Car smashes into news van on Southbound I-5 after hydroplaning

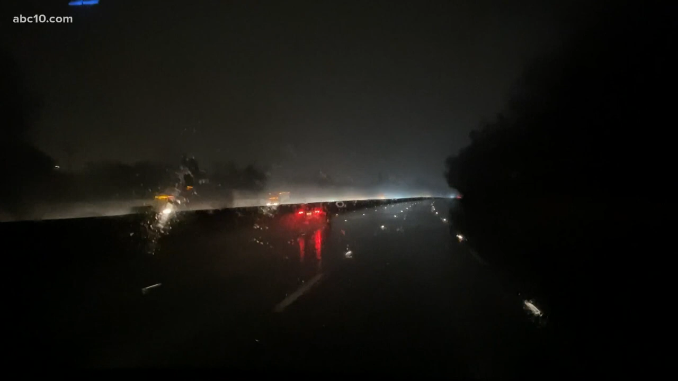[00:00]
At 537 this morning, while we were live, this car in the fast lane southbound on I-5 near Sutterville Road hits water,